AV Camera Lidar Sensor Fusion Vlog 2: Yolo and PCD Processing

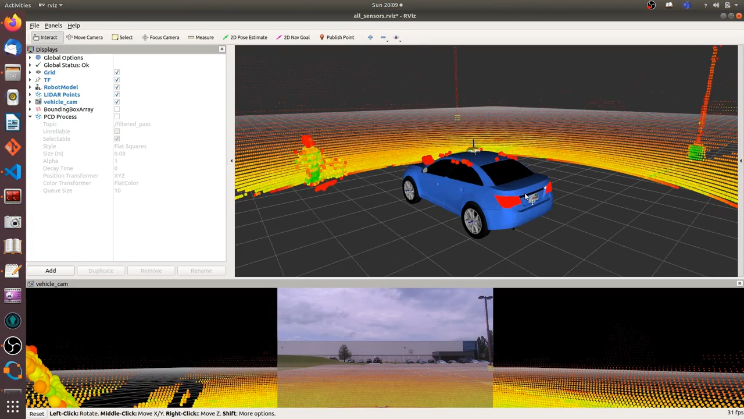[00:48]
I made a calibration board with two holes, one is circle and one is rectangle. Then I walk around with the calibration board and record the backfile for calibration.
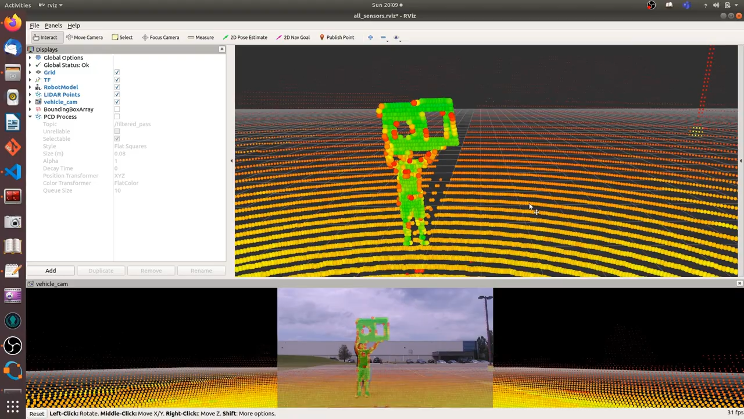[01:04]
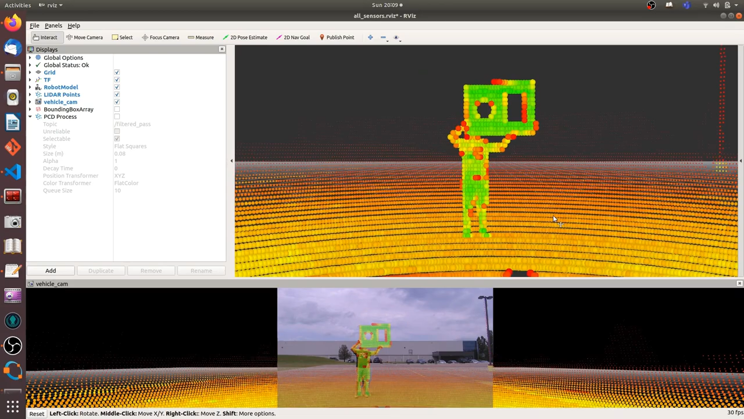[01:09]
So for the calibration, first you can set a roughly TFTree and then based on the backfile, you can adjust in the TFTree.
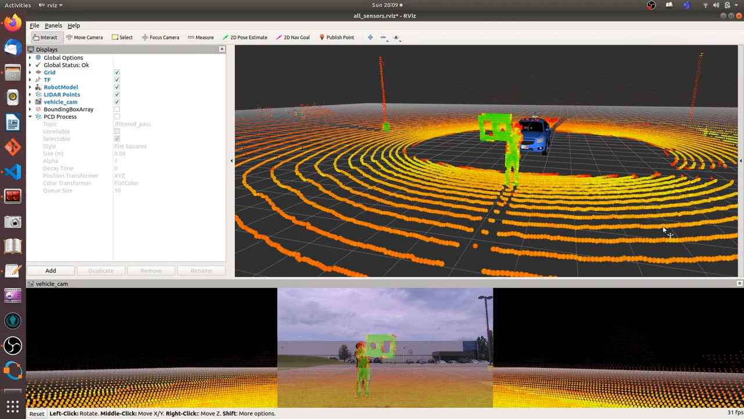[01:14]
This video is after I adjusting
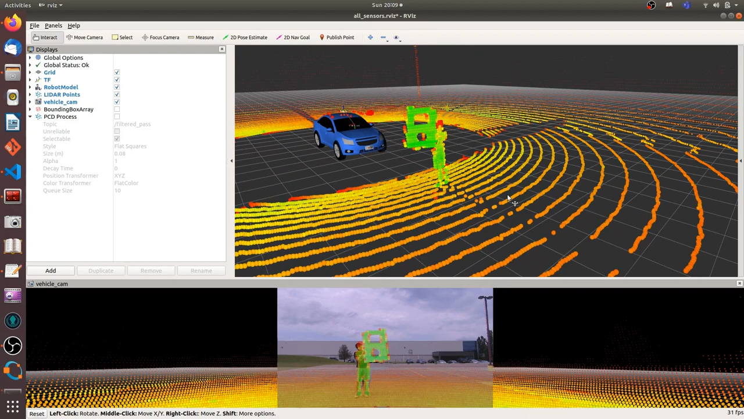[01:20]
my TFTree and you can tell the calibration part is good or not based on the 2D and 3D overlap.
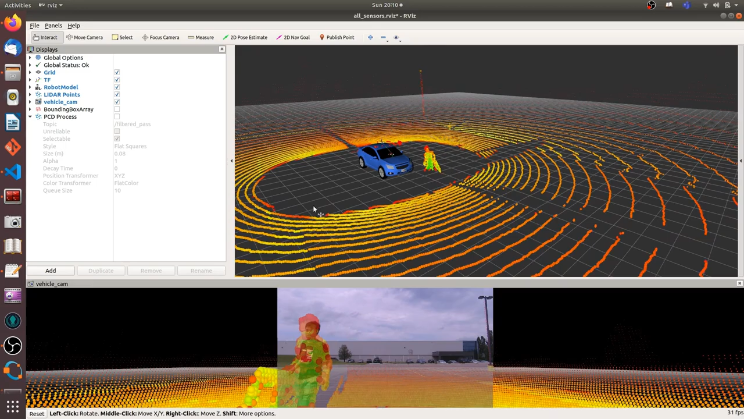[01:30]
Now you can see, after I calibrate, I back to my vehicle. Ok, now let's play some backfile I recorded from my company to my school.
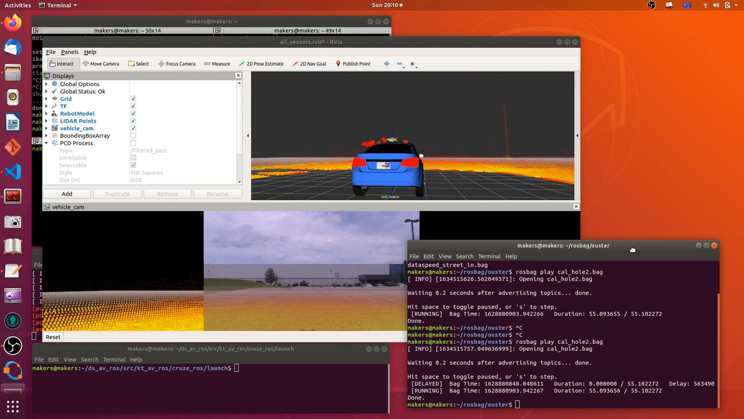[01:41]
This is the raw point data from the Oster LiDAR. So you can see, I'm using Oster 64 laser beam LiDAR.
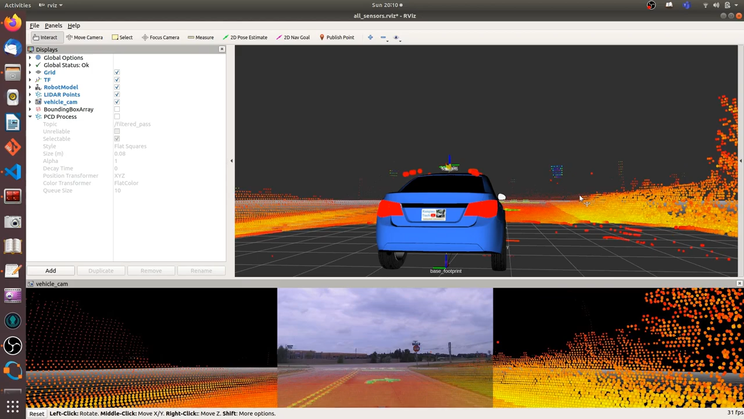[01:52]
The result is pretty good. From the raw data, you can see the point cloud is not only provide the XYZ value for space point,
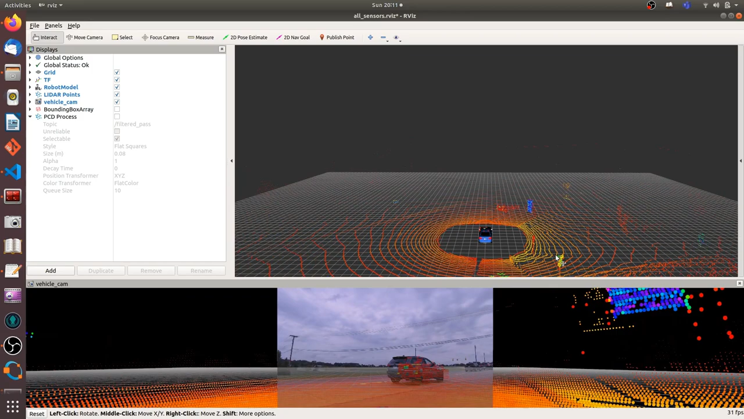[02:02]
but also can tell the difference based on reflection by different material like lane lines and traffic sign.
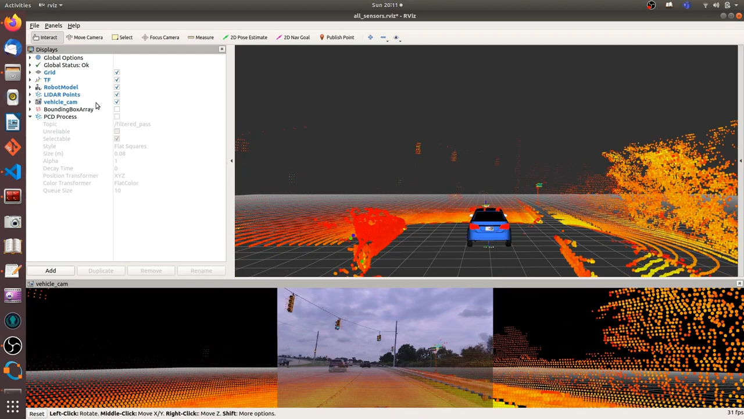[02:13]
This part is point cloud processing. First step is to set a region of interesting.
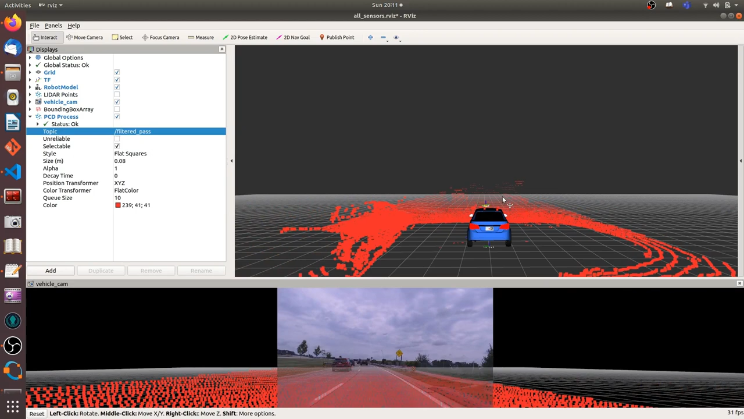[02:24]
So we set XYZ value to cut the point cloud we want to use.
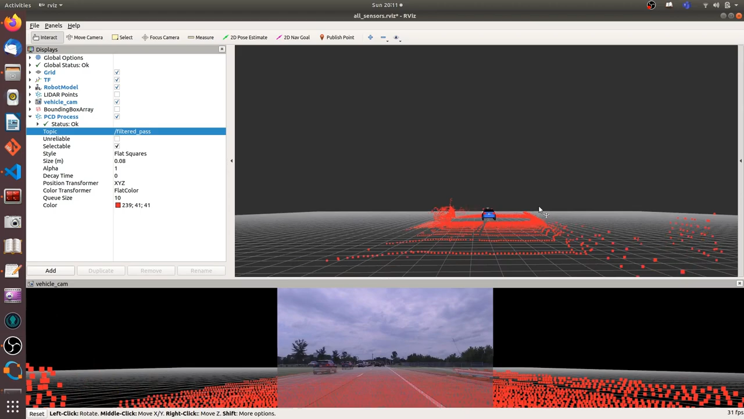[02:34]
I'm now adjusting the X for the point cloud.
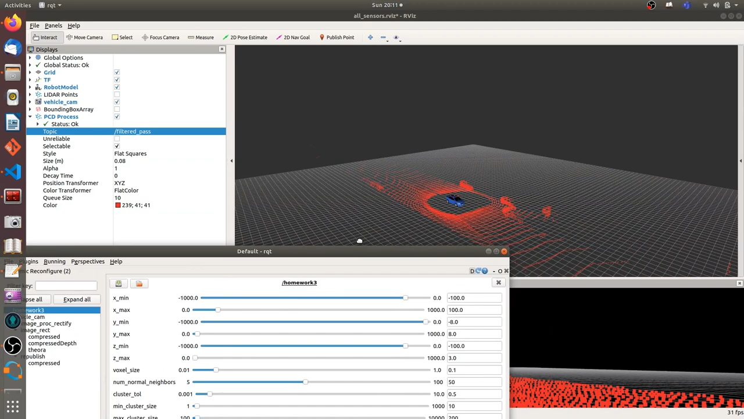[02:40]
So I only focus on the point cloud on the highway. So I set a minimum X and a maximum X. Because now my system is not smart enough, it cannot detect the highway. So I have to manually set.
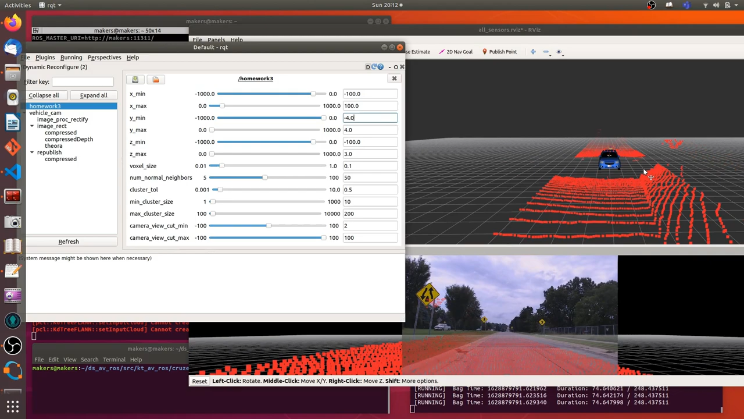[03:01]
Maybe in the future, I will make my system smarter than this. Maybe it can automatically detect where is the highway. So you see now, I'm in the right side of the highway. So I set my left side a longer, a larger distance detection. And the right side, I set a smaller distance detection.
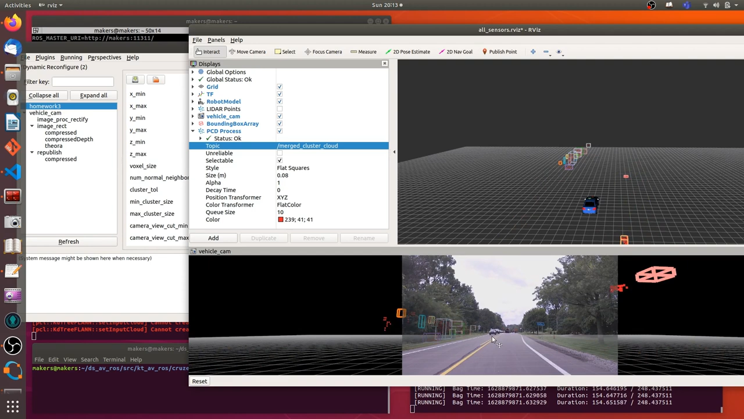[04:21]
From the video, you can see there are lots of bounding boxes detected. There are smaller ones or bigger ones. But they are too noisy. Then we can select the minimum number and maximum number for each group of point cloud data.
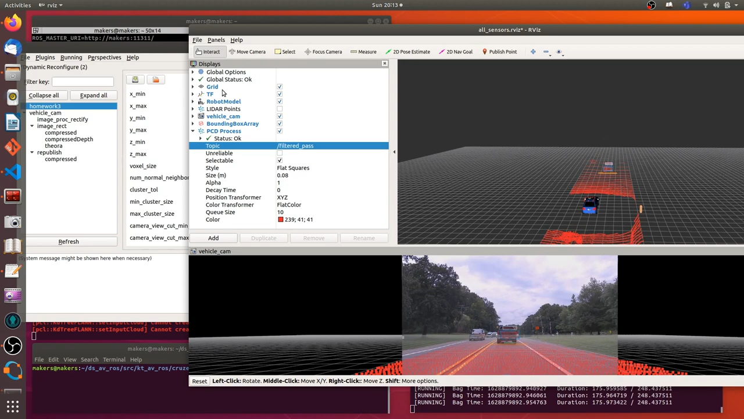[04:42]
So for example, the original setting of one bounding box, the minimum point cloud data is 10. That's a very small number.
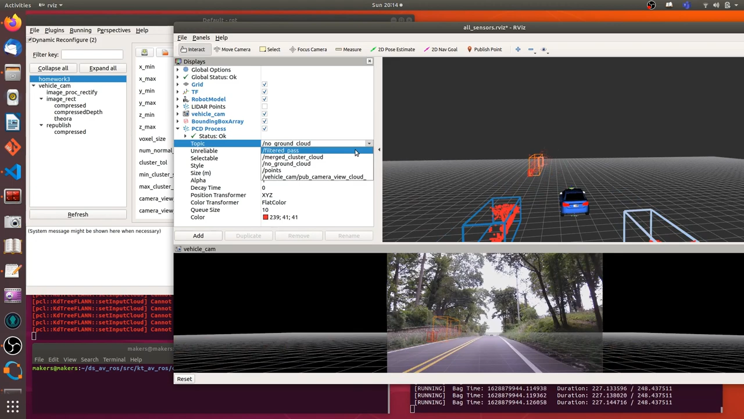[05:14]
Then I set the maximum point cloud data number to 2000.
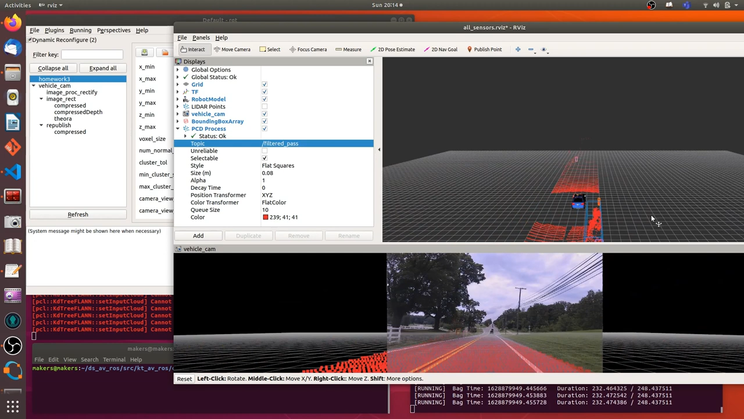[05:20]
Because we are using a high resolution LiDAR, if a vehicle is very close to us, it may generate more than 2000 point cloud data.
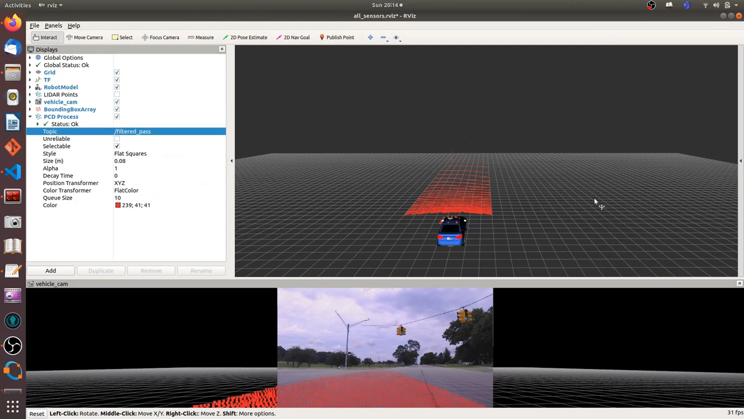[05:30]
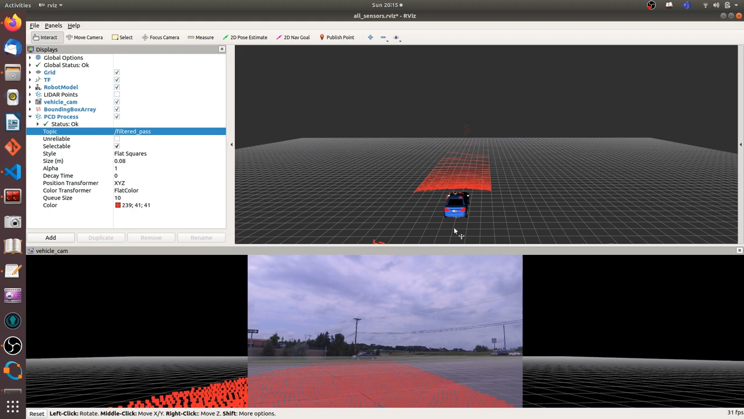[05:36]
Here I am showing the region of interest for the point cloud data and also with the bounding box.